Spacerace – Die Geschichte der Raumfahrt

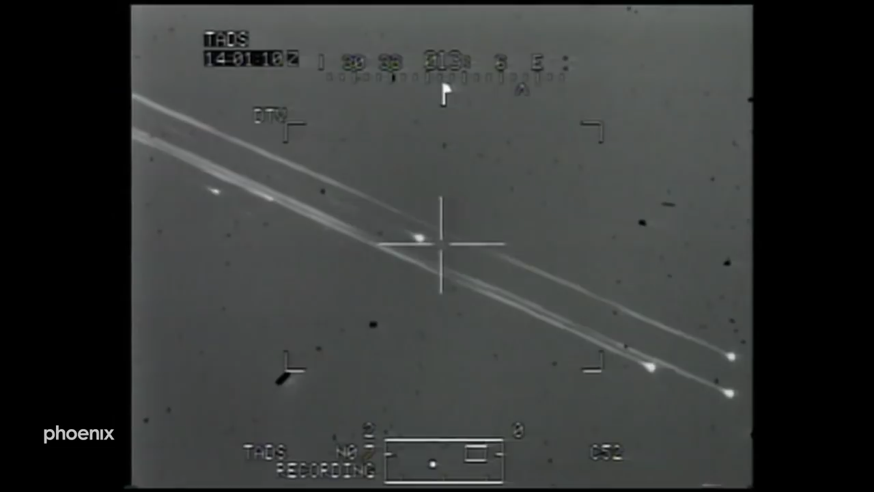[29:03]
Diese neuen Bilder, aufgenommen aus einem Hubschrauber, zeigen, wie das Space Shuttle in viele Teile zerbricht und schließlich abstürzt.